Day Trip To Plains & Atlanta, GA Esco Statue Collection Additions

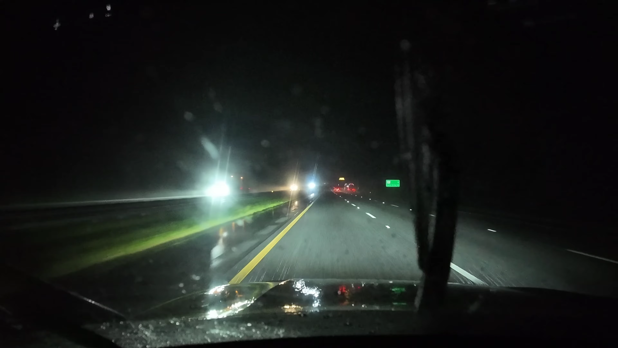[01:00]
Guys, we have just hit a nice big patch of rain. I know that Hurricane Milton is on its way up here. Well, not really up here, but it's on its way over. So, for all my fellow Floridians who are going to be impacted, please, all of you, stay safe. Maybe, perhaps, Milton will change his mind and